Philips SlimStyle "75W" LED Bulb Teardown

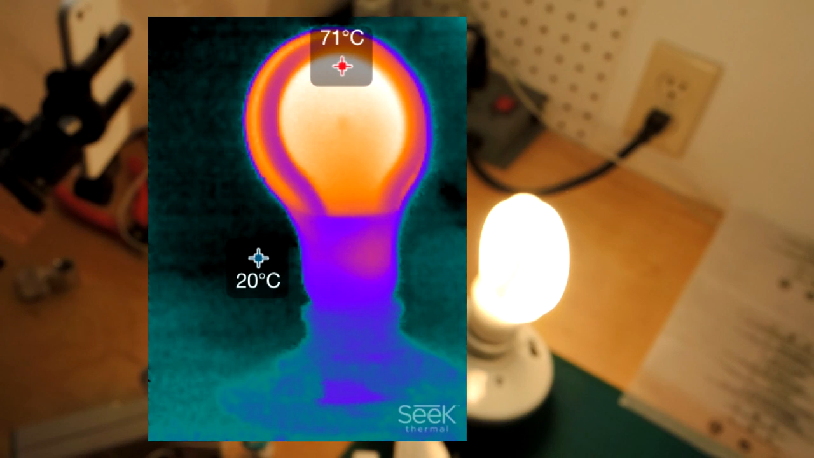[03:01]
Let me look at the other bulb here.
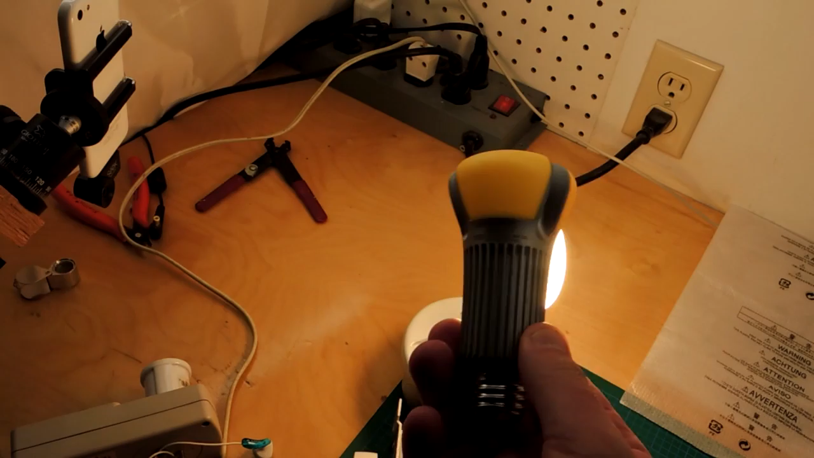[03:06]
This is the older Philips bulb, so-called Alien Head. Let me insert its thermograph. What we can see, of course, is the heat profile is quite different, but more importantly, the maximum temperature is considerably less than what's on the slim style bulb.
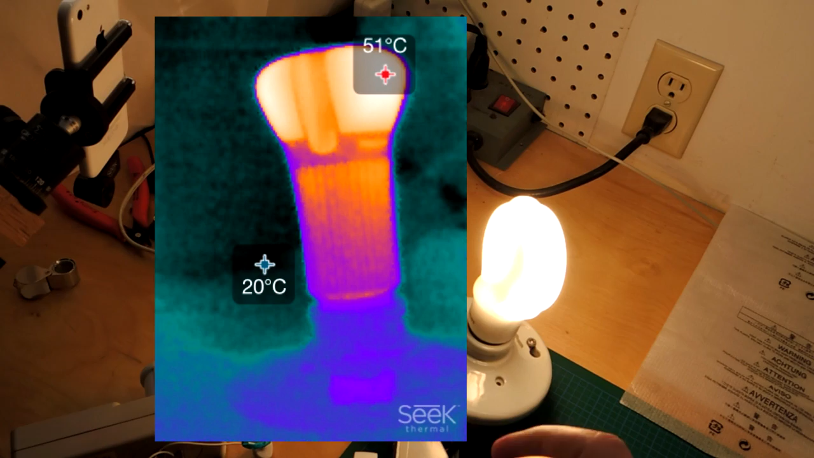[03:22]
I wonder if that's translating to the warranty differences because this bulb here, because of its nature of construction, which was more expensive, has better thermal performance.
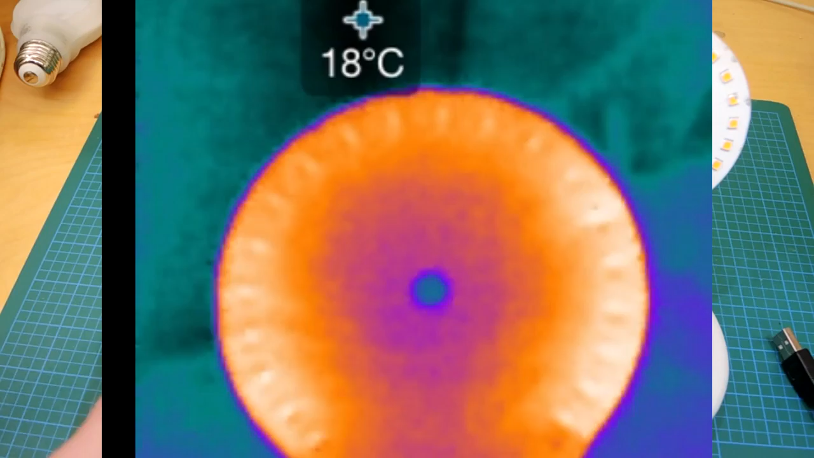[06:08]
On screen: spot 18°C
That's the hottest part of the bulb, and then, of course, slowly growing into the rest of this circuit board.
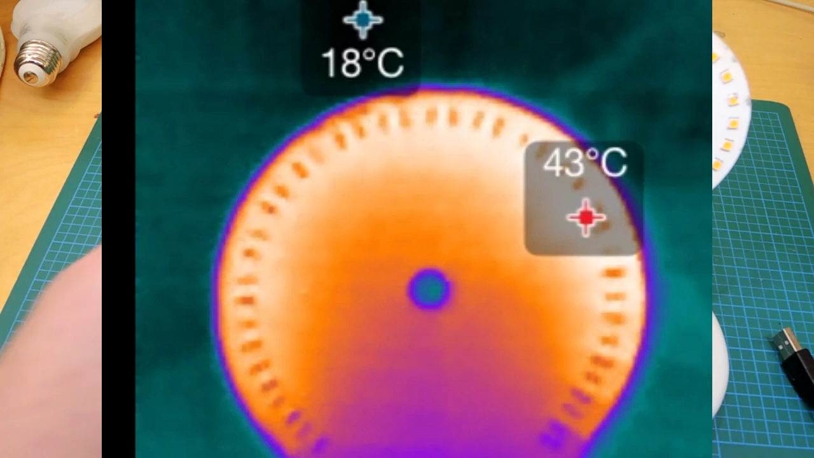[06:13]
On screen: min 18°C
And then, of course, that heat gets rejected to the environment. And that's, of course, the main thermal management of this bulb. All right, well, that's the Philips slim style 75-watt equivalency bulb.